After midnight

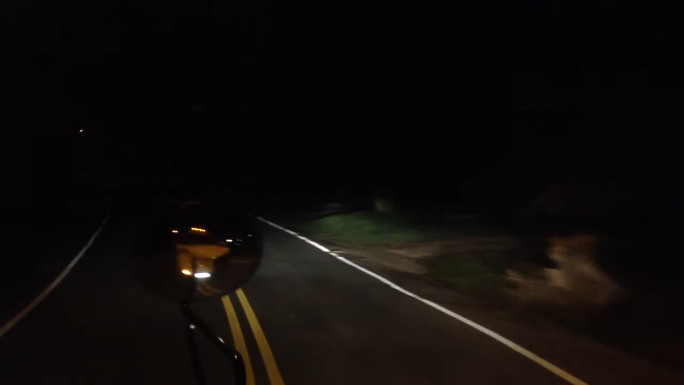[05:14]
I always pull over to the left side because these trees, they need it. Cut them down. I ain't trying to damage the bus or whatever. If anybody's wondering that, that's why I always pull over to the left side.